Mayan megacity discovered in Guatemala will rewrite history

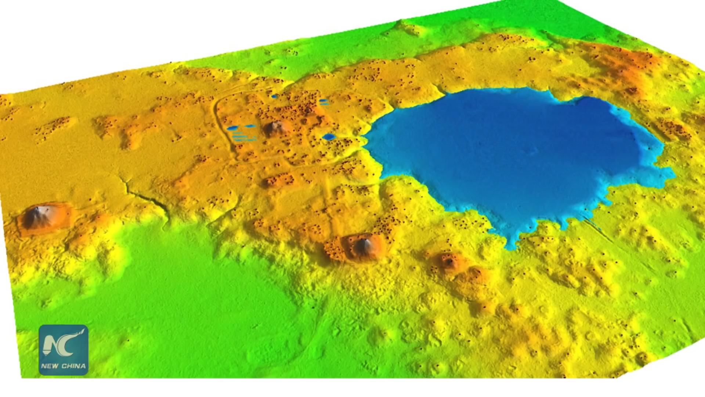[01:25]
upload the results to a computer, and make a high resolution 3D map.
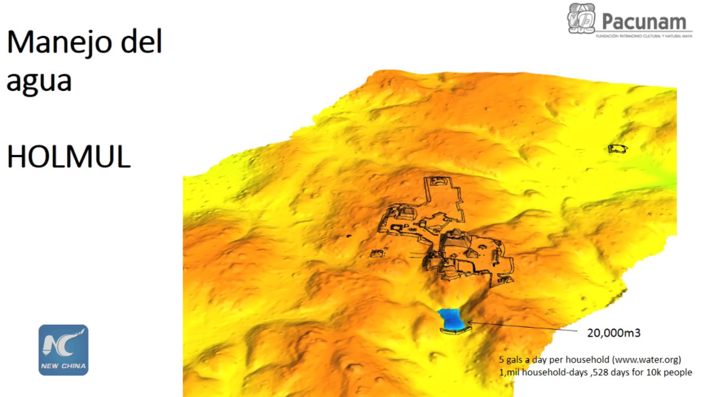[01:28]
The technology is often used by NASA on its space missions.
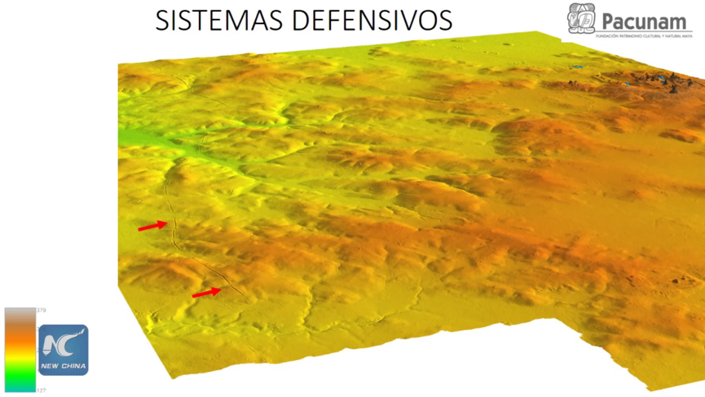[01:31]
At the same time as the Chinese civilization,
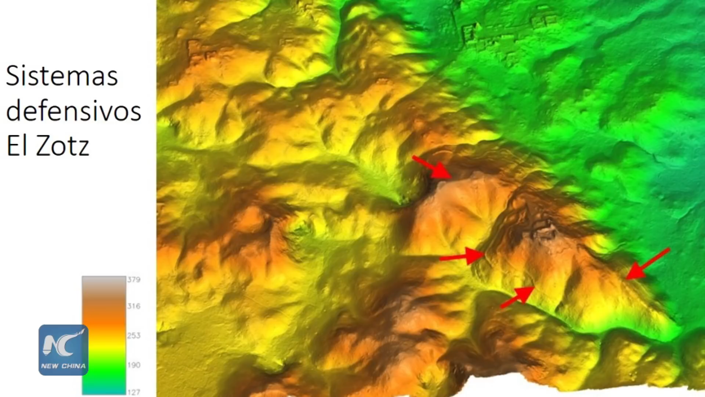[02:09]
The advanced network connected the city to outlying agricultural areas,
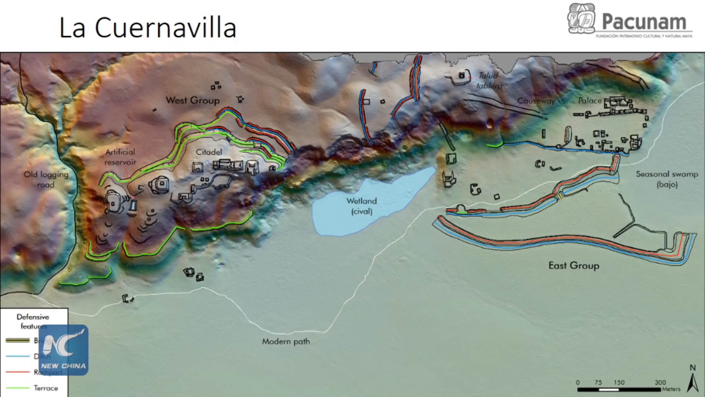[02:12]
helping farmers and merchants arrive safely to the city during the region's punishing rainy season.
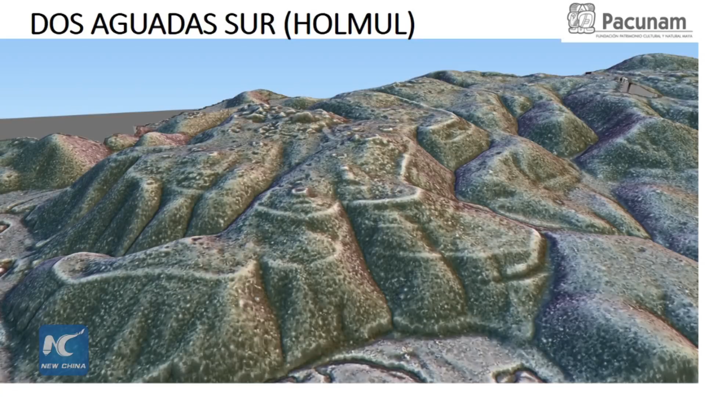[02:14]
Another discovery was a 30-meter tall pyramid, which had previously been identified as a hill.